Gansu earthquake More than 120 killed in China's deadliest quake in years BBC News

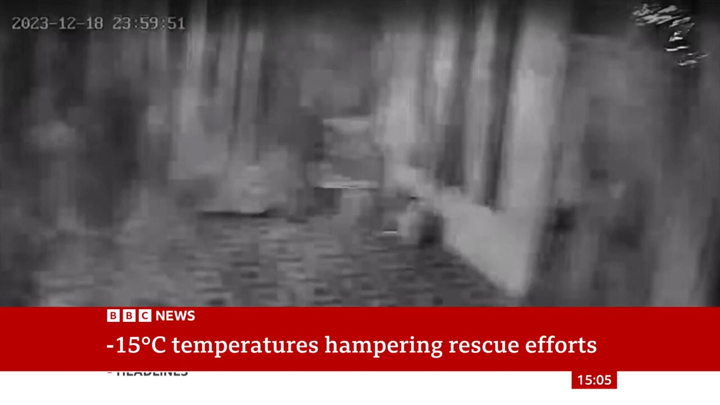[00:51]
Before the strong shallow quake turned village homes into rubble. Bedrooms of small brick houses crumbled.